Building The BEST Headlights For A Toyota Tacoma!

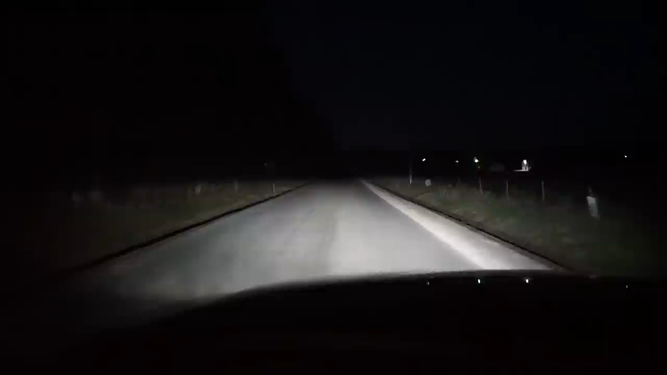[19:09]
All right guys, there's a light that is low beams. You can see how freaking bright these things are and how even that light is. It's so much better than any other projector I've ever had. And there's the high beams. So these things really do light up the night. And believe it or not, with that low beam right there, that I haven't touched the adjustment at all. I might raise them up just a touch. They might just be a little bit low, but that is the closest I've ever been.